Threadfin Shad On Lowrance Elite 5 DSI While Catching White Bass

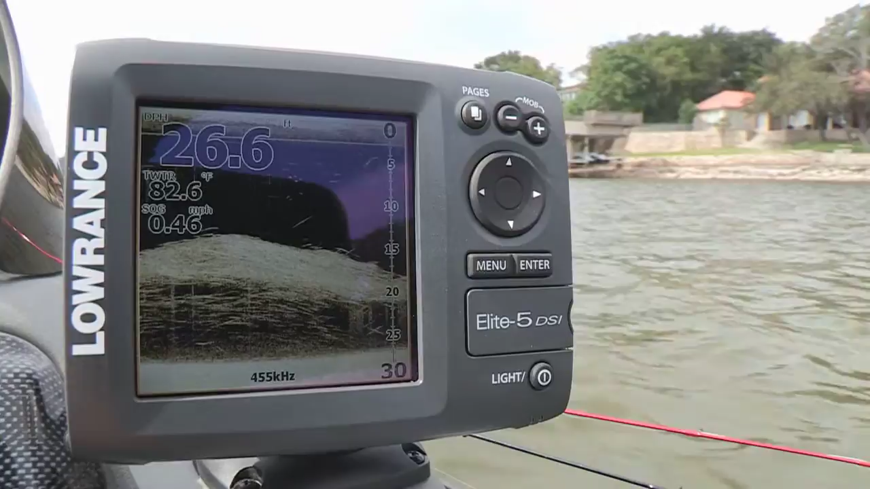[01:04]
On screen: depth 26.6 ft, water 82.6°F, speed 0.46 mph
threadfin shad maybe some gizzard shad all under the boat out here along the main Brazos River Channel we'll show you what that looks like on the Elite 5 DSI there and that's the structure
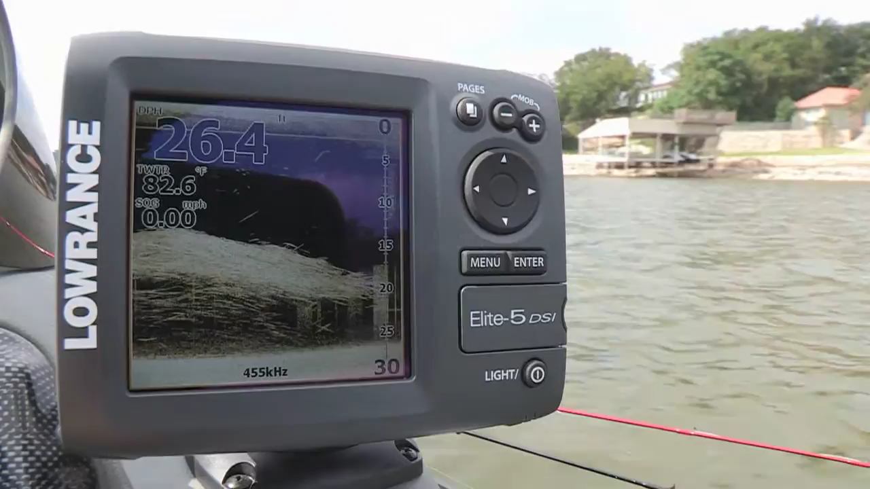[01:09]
On screen: depth 26.4 ft, water 82.6°F, speed 0.00 mph
scan type look you're looking at the 3d image down below us but you can see all those shad all right a good start and we'll check in right now with some fishing reports from Louisiana and here's Cajun Phil and Kevin you